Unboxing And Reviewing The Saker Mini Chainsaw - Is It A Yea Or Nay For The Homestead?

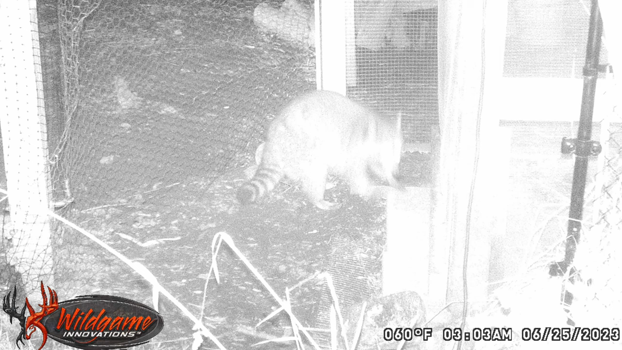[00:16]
So recently we have had some issues with our chickens with raccoons and now we have some fox issues. One thing I've been thinking about doing is clearing a lot of the area behind the barn where our chickens have their home and their run.